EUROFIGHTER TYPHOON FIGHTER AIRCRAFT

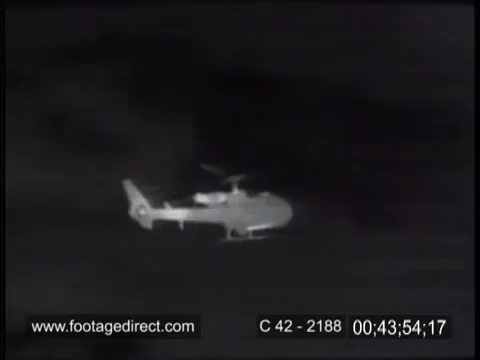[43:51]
The rapid movement of the tips of the rotor blades through the air has warmed them slightly, and they now glow a bit more brightly than the slower-moving inner sections of the blades,
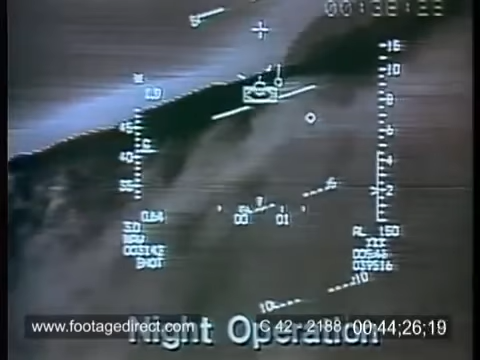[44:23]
The software in the system will tell him where the hills and obstacles are, and will remind him to keep an eye on his altitude. All of the flight data and targeting information he needs is shown on the display.
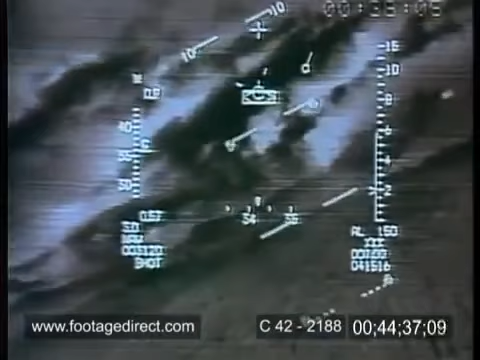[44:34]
And this technology was used extensively in the Gulf War, turning night effectively into day.
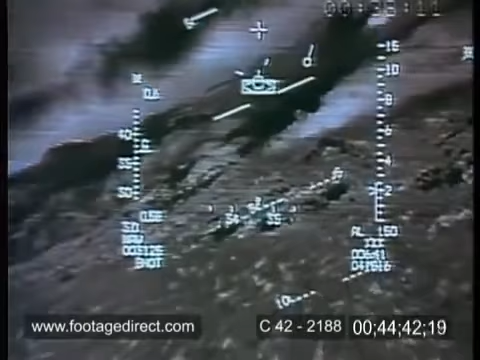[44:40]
What hasn't been available until now, however, is the ability to display that same information to the pilot on the inside of his visor.
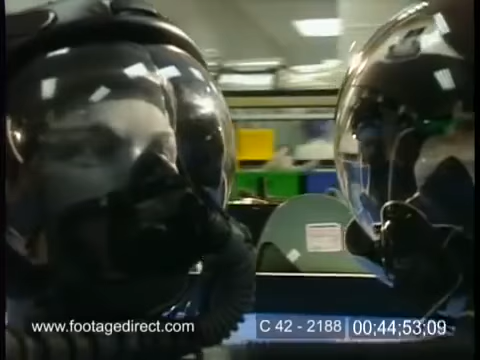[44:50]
So wherever he chooses to look, he will see an enhanced image of his surroundings.
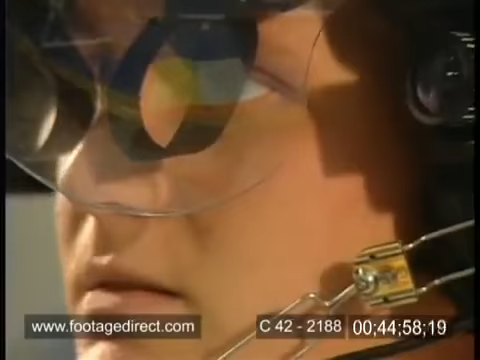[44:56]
The effect on the pilots who have tested the night helmet in flight is dramatic.
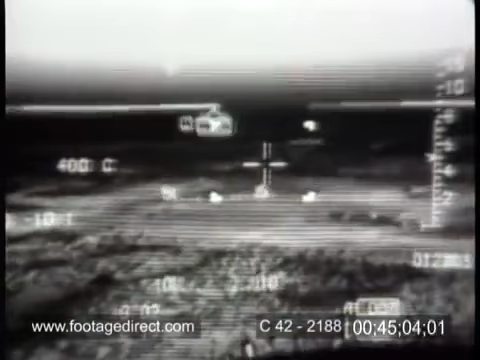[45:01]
Off on the right side, there's a plant, or there's a one o'clock, there's a refinery of sorts.
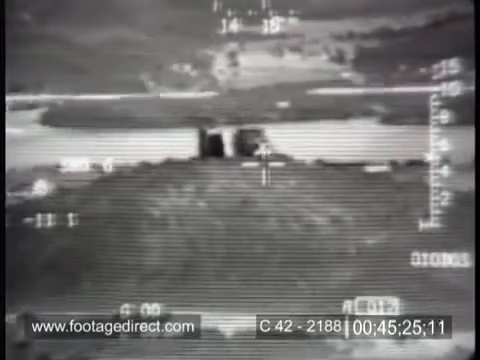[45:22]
I can't believe I'm flying 200 feet, looking off to the right side of the refinery in the middle of the night.
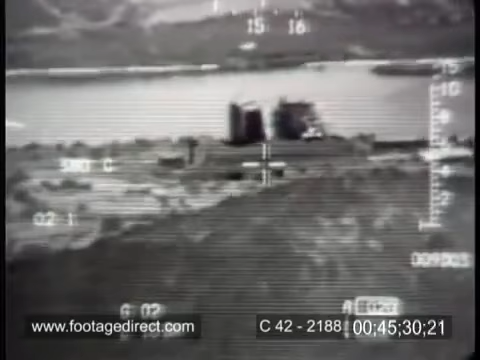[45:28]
Some things are surely amazing.
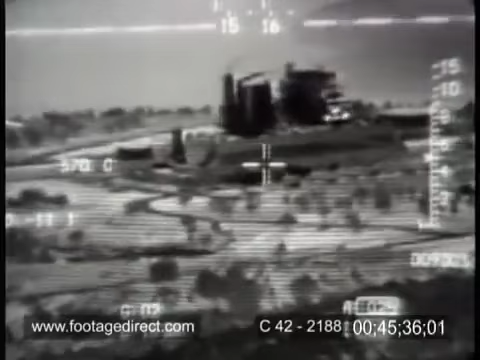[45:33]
For the IFA designers, the next logical step was to slave the weapon system to the helmet as well, to produce a helmet-mounted sight. A helmet-mounted sight is a very simple concept, really.